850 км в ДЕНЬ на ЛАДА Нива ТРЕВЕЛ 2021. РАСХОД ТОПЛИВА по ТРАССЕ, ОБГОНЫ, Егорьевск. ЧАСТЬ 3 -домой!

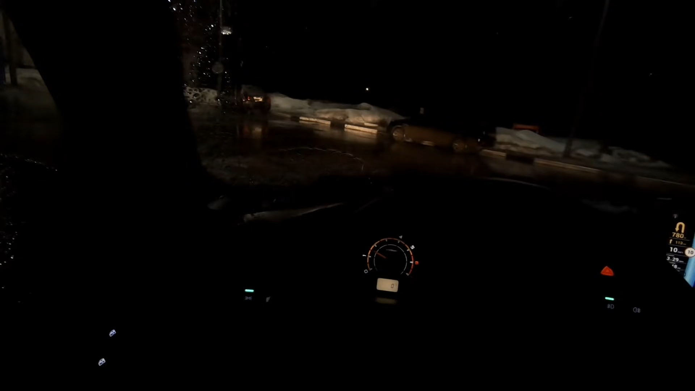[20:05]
Вот он сейчас под фонарь встану. О, вот тут вот.